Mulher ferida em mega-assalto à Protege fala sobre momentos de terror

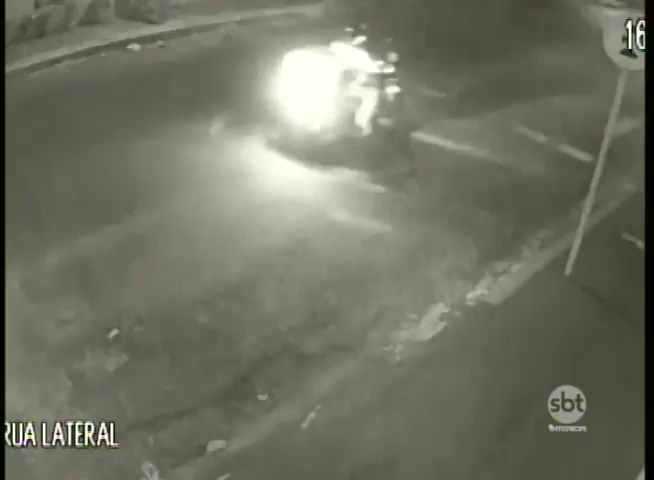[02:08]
As imagens inéditas mostram o desespero de motoristas no bairro onde o assalto aconteceu. O barulho de tiros era intenso naquele momento.
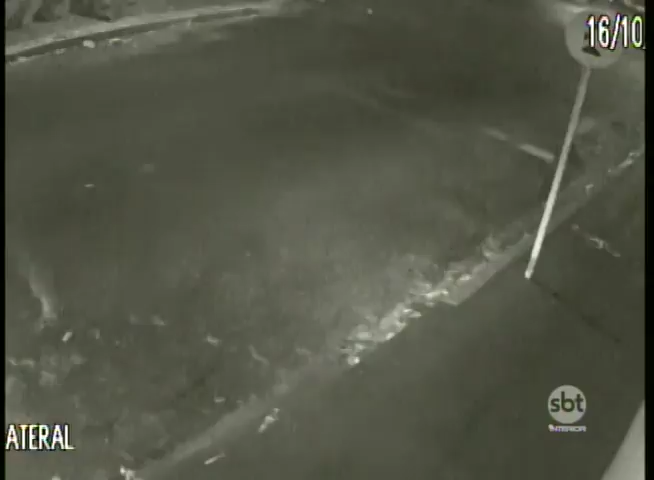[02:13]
O vídeo mostra alguns carros tentando fugir dos disparos. Um motorista entra na rua e dá de cara com um dos cercos feitos pelos bandidos. Em poucos segundos, o carro reaparece, voltando de ré em alta velocidade.